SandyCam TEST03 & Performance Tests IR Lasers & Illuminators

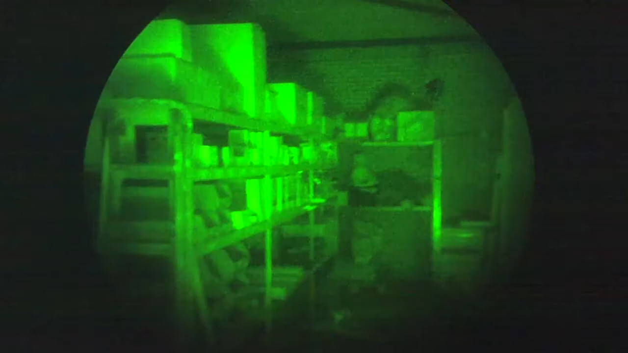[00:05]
So this is the third Sandicam test footage.
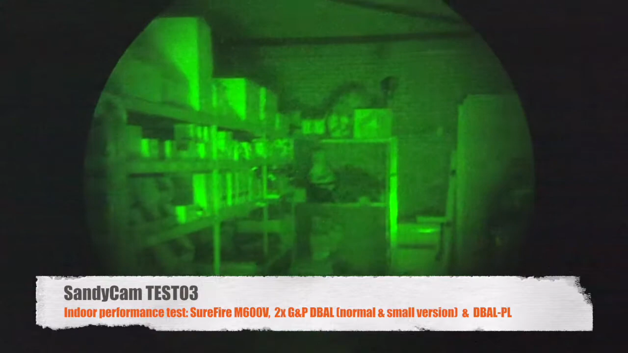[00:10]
Let's see if this footage is a little bit better than the last time. I adjusted the ring of the mount.
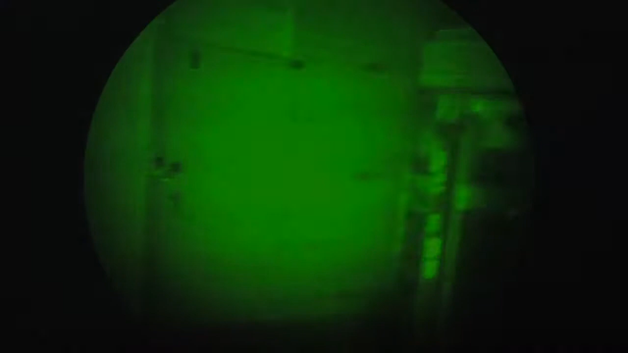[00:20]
Closed garage right now. As you can see there is almost no ambient light. I don't even know if the Sandicam can pick this up.
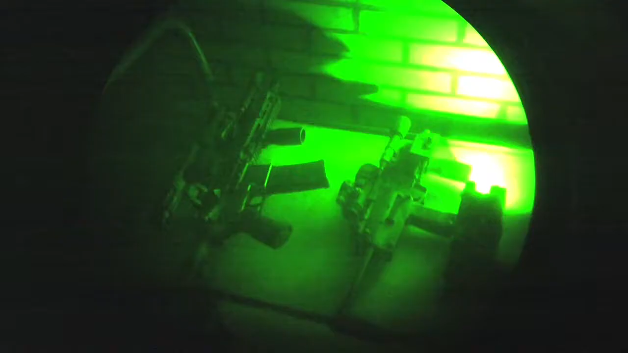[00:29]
I got a few tools right here. I got the Surefire M600V. I got a GMP D-Ball. Both the big version and the small version.
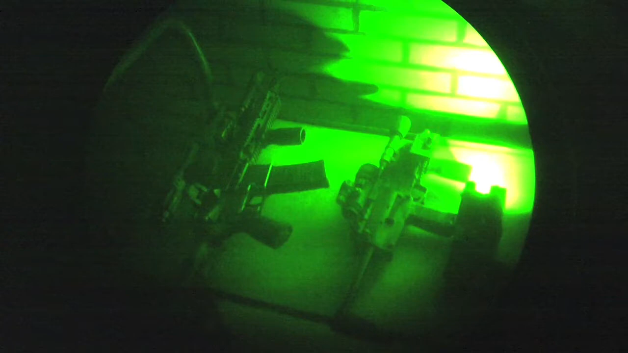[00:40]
And I also got the D-Ball PL on my pistol. I just wanted to run through all three of them. And show how they perform.
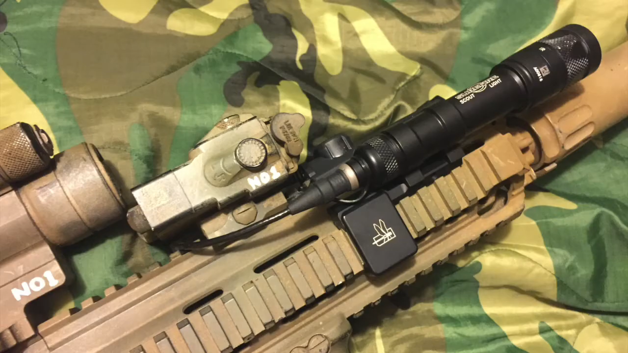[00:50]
So first up is the Surefire light.
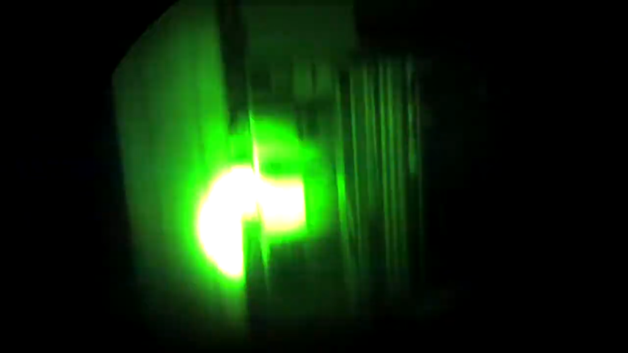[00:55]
And this is just the IR light. No visible light.
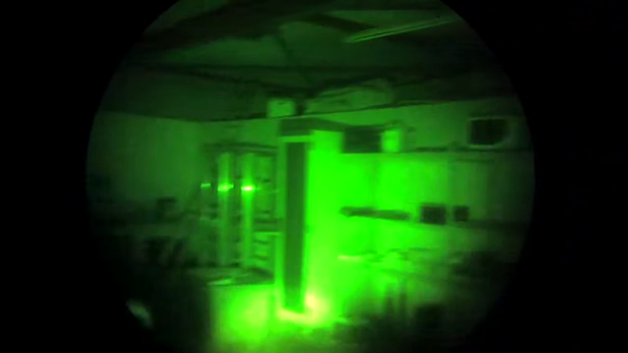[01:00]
On the last video we had a lot of white spot.
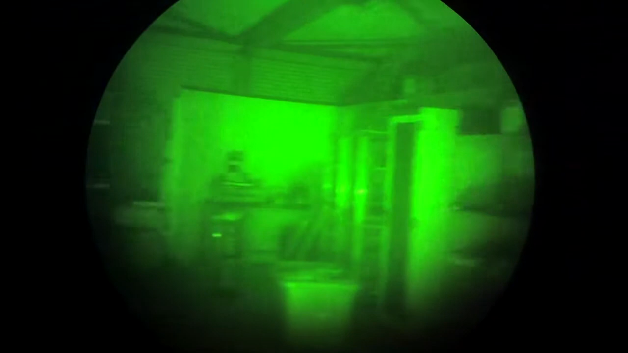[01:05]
The camera did a washout. So I'm going to try to feel a little bit slower.
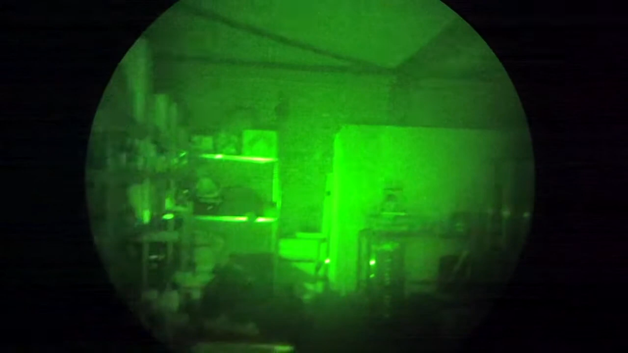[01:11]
See if that can give a clearer picture.
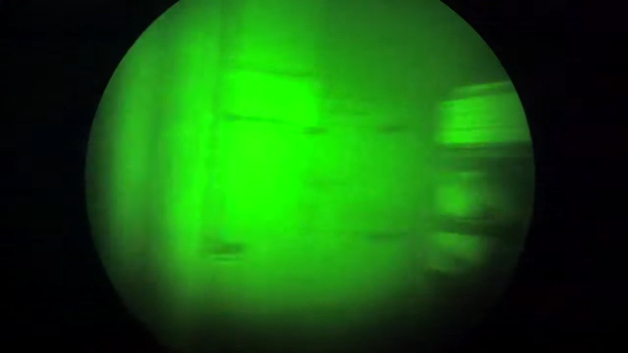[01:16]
I'm going to turn on the illuminator.
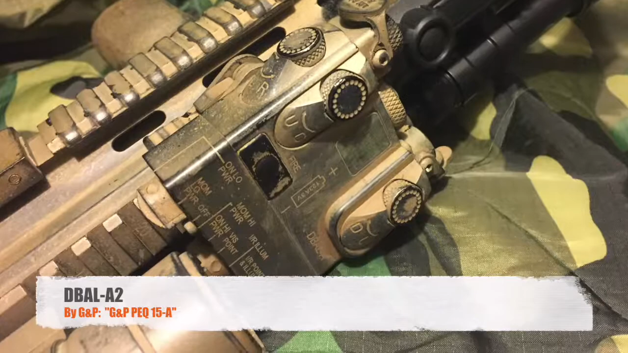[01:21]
With GMP.
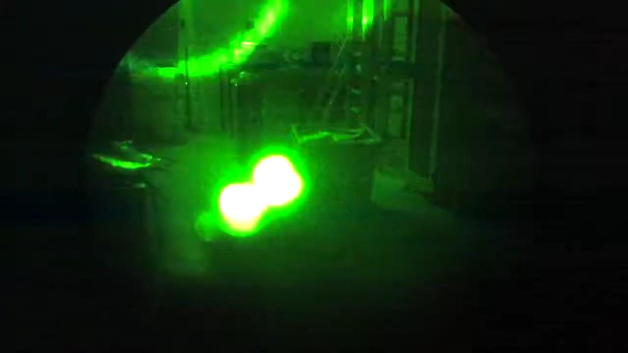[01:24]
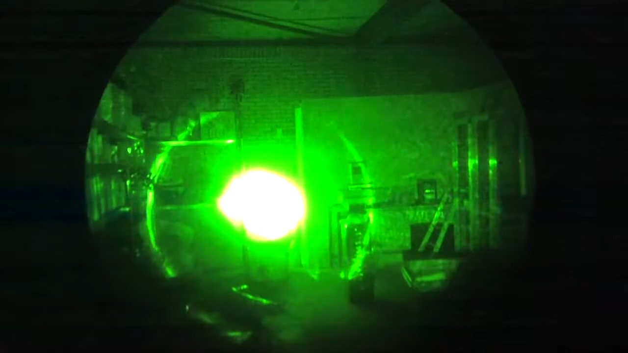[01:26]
You can dial in to make it bigger and smaller.
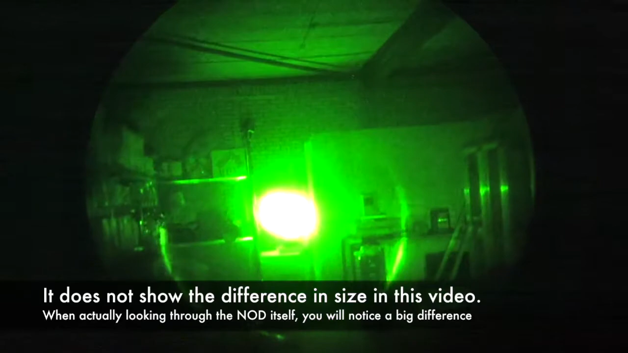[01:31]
As you can see it gets smaller and smaller and smaller. Almost to a dot. And you can see the line. Of the beam right there. Now it's completely closed. I'm going to open it up a little bit. It was deviating. Giving you a bigger overall view. So this is actually giving a nice surrounding light to navigate.
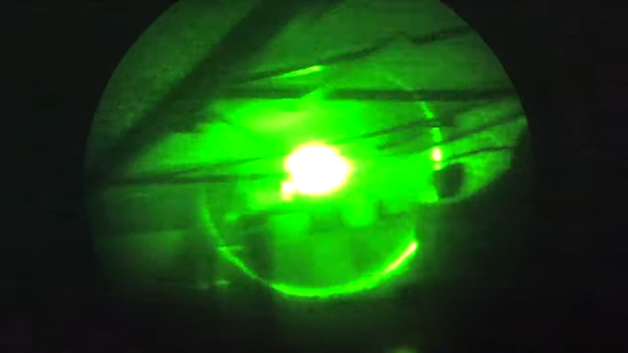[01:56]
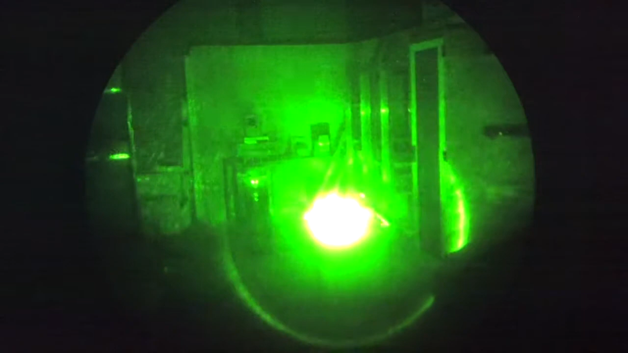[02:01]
I also have BBs in here.
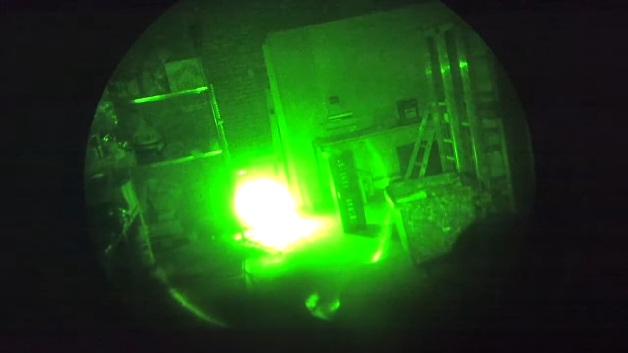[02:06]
You don't actually see them fly that good. And we also have the pointer. It's actually pretty bright.
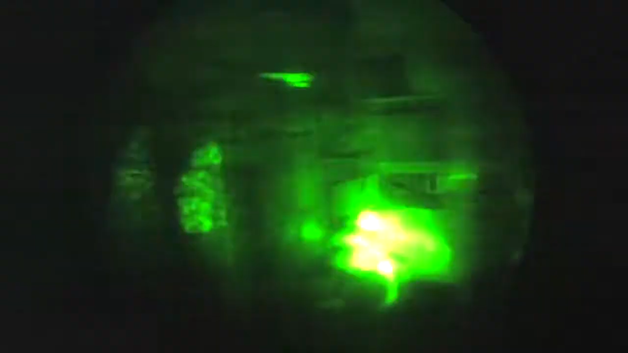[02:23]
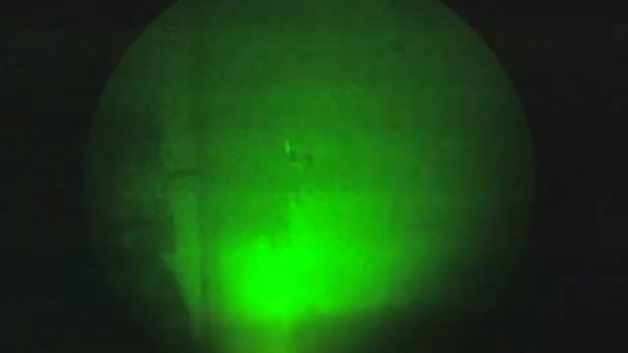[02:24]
And even just the laser will give you enough ambient light.